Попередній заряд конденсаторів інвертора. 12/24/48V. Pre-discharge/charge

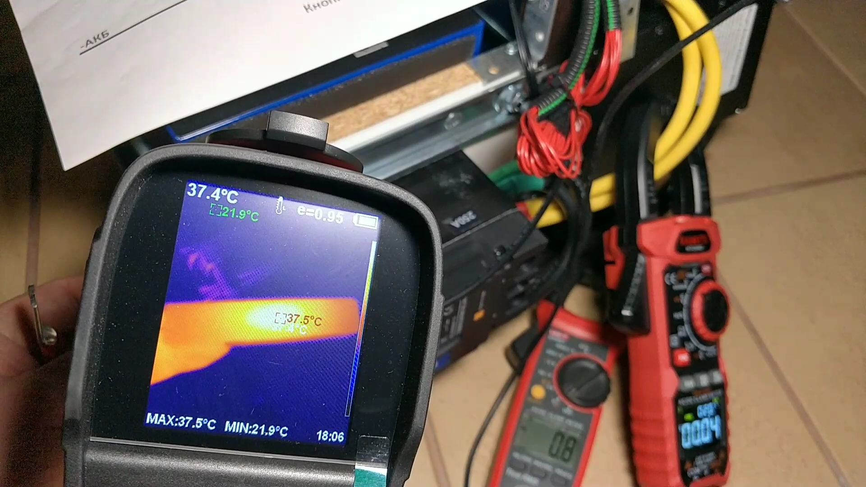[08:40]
On screen: spot 37.4°C, max 37.5°C, min 21.9°C
Ну, загалом небагато. Ще я раз заряджаю. Температура 42 градуси після повторного заряду. Струм, бачили, доходив до 2,6 Ампер.
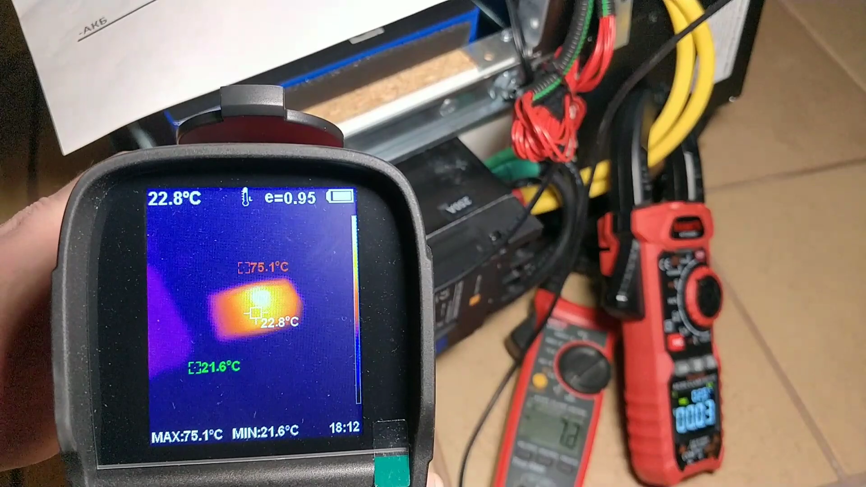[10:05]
On screen: spot 22.8°C, max 75.1°C, min 21.6°C
75 градусів. Сильно нагрівається, я думаю, він згорить. Хоча би треба вольт 10, щоб був номінал.
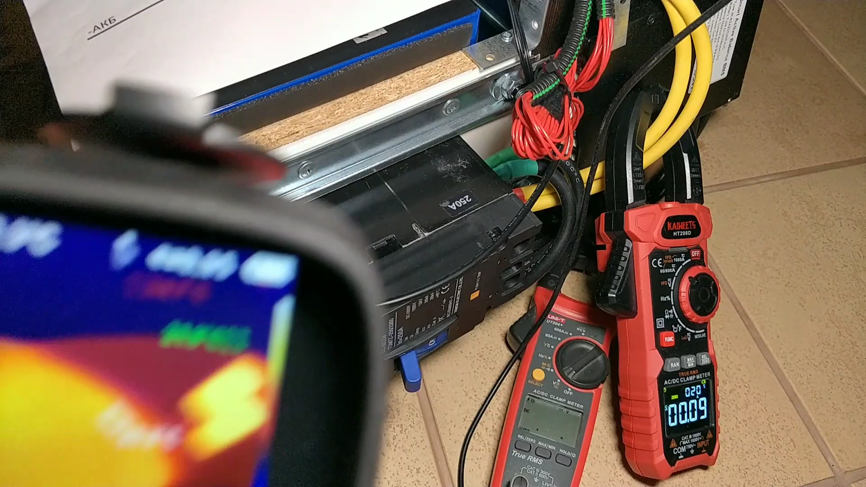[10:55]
43 градуси максимум, два предзаряди підряд.
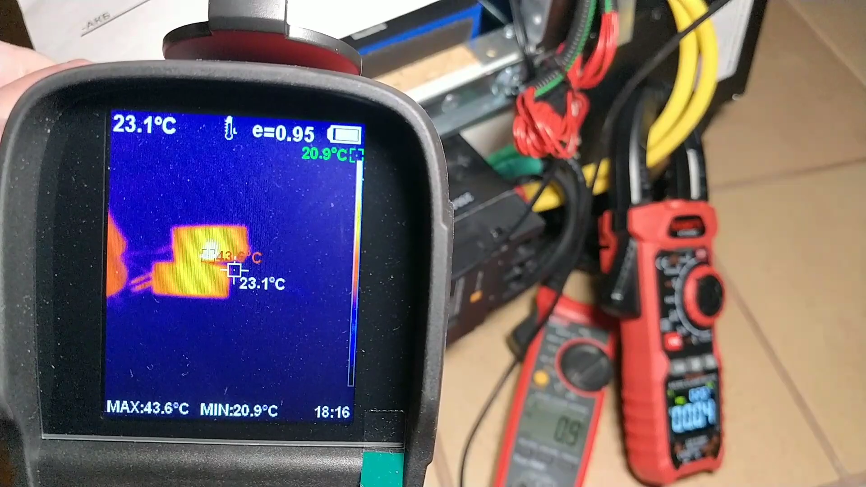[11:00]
On screen: spot 23.1°C, max 43.6°C, min 20.9°C
Тому, думаю, такий варіант я і залишу для себе. Якщо у вас є можливість придбати, відразу там 20 Ом, наприклад, 10 Ватт.